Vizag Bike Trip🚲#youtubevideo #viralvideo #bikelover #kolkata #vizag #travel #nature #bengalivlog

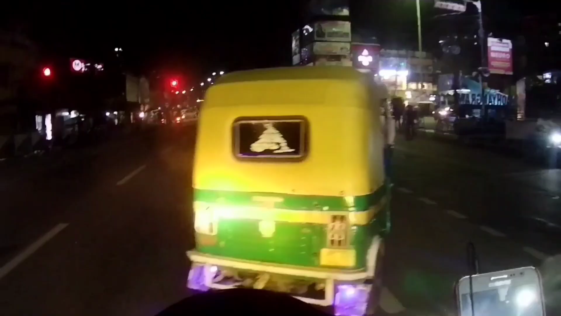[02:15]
भीरो एचे तो देखाज्याक आम्रा कोखन गिए पूँच्छाई एर चिकाथा शाम्ने सिग्नाल पूर अचे
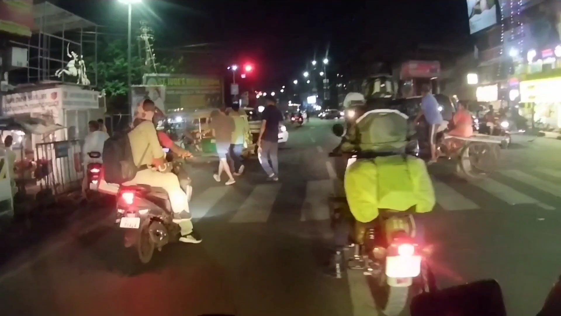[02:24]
तो आम्रा दारी पूल लाम ठीक हाज चलो तो जोस्टा रोट के छेरे दिये अम्रा अखन उटेगे ची ब्रियाटी फ्लाइवर जे टाके ना मदर के
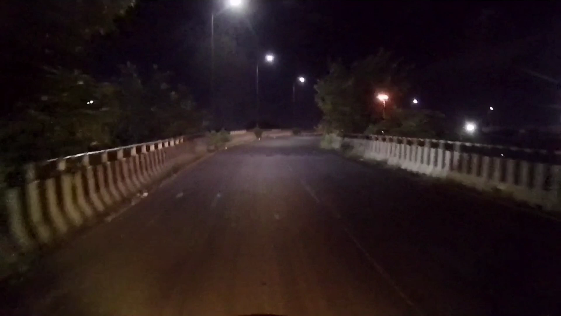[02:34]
पूँच्छे देवे दुर्गानोगोर रूपोत थेके एक दोम दोखेनेस्टर
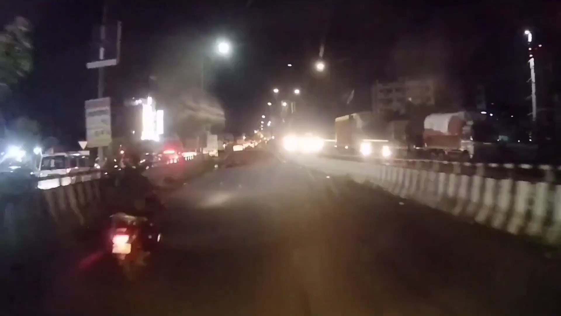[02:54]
अम्रा हम चले शी दोखिनेस्टरेर साम्ने इडान दीके
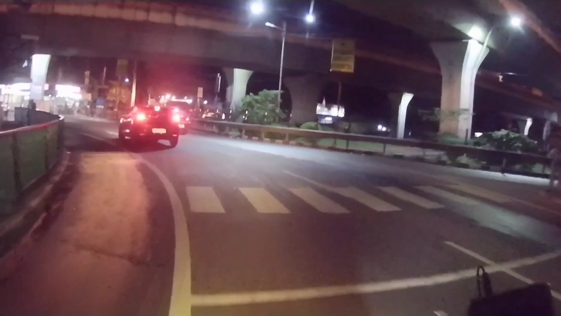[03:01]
घुरे चे रास्ताता साम्ने दिये गया छे वह इए अस्ताता इडूटो भागे भाग होए जाए एक्टा येटा आम्रा डान कुनी दीके जाबो आर आर आक्टा चे मायर मंदीरे साइडे
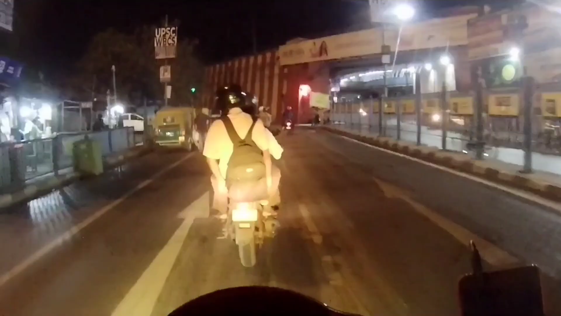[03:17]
आर शाम्ने जी रास्ताता गया छे इडान दीके चले गेले परे मायर मंदीर आर बादीक दिये आगदम बालीर ब्रीज
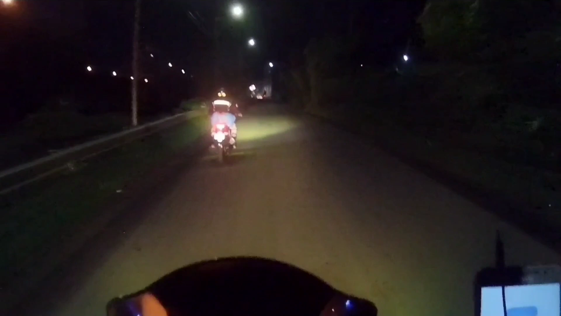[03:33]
आर शेई पूर्णो सित्की गुलो पूर्णो राइडेर कासा गुलो एड बालीर ब्रीज आश्चले
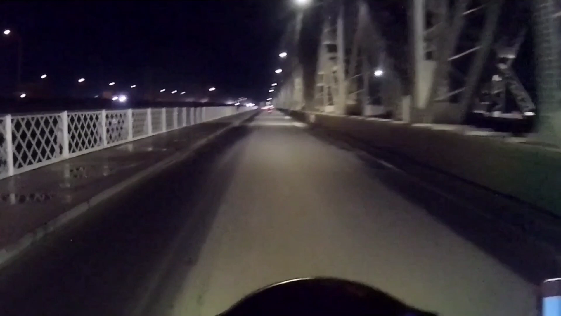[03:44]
परे मायर मंदीरे आर आज के जालीना क्यानो बालीर ब्रीज ट्रेक टुखानी हालो कम लाग जे ओपासे निवेड़ीता ब्रीज सिखानो आलो रोस्नाइटा कौम